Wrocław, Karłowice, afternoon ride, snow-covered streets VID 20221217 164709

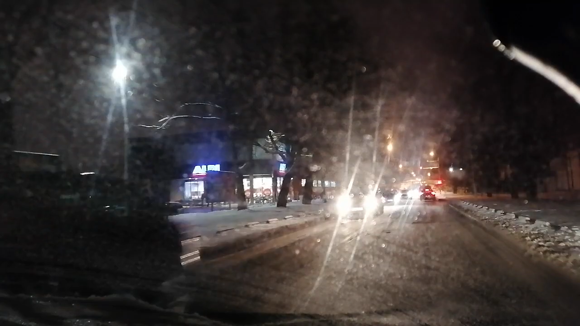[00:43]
Wrocław, 17 grudnia 2022 Wrocław, 16.43 Temperatura minus 5 stopni Celsjusza
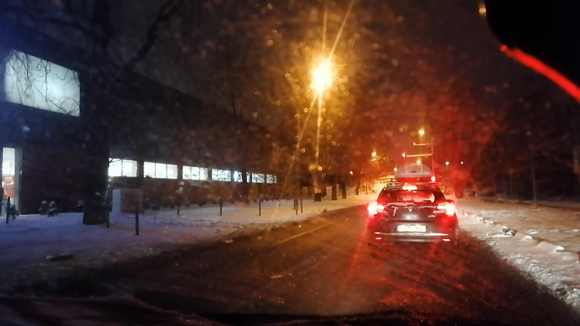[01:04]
Odmucha ciepłym powietrzem Jazda w trybie zimowym